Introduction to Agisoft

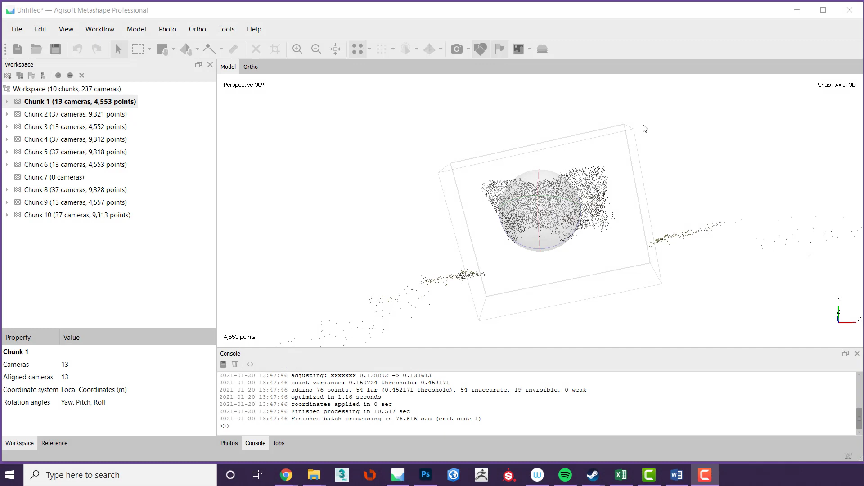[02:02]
Adjisoft uses a system of chunks to separate models. Think of chunks as workspaces. You can have multiple models loaded at the same time in different chunks which will be independent of each other. Under certain circumstances they can be merged together to create singular models but it is more useful to use them as independent workspaces and batch process multiple sets of data independently.
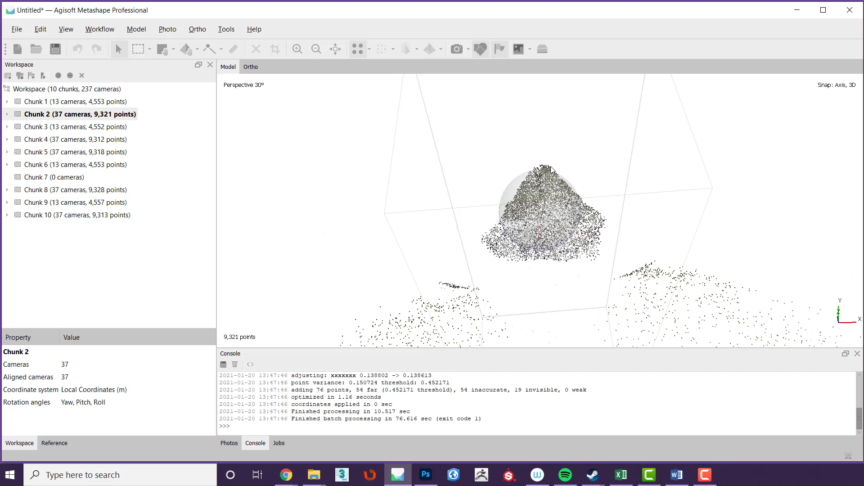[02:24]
An example would be if you had 10 stones you wanted to run exactly the same process on automatically. You would load each set of stones into its own chunk and then set up a batch process instruction.
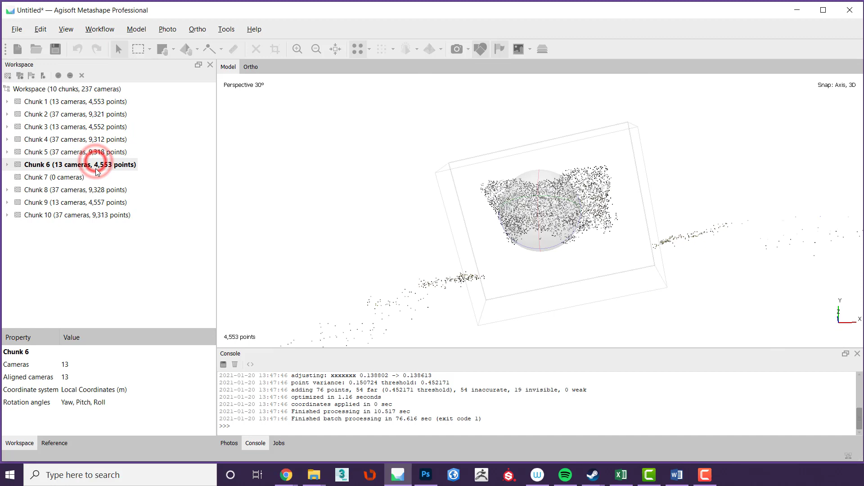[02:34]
Adjisoft would then run through each task for each chunk until the batch was processed. In this class we will only use one chunk.